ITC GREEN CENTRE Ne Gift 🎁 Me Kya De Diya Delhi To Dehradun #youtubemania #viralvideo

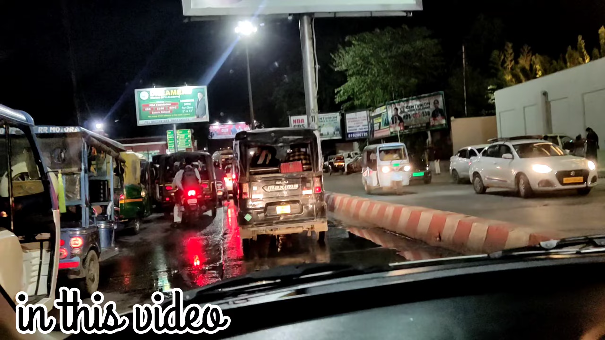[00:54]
की ओर बट ट्रैफिक दुनिया बरका लगावा बाई आगे तक जहां तक नजर जारी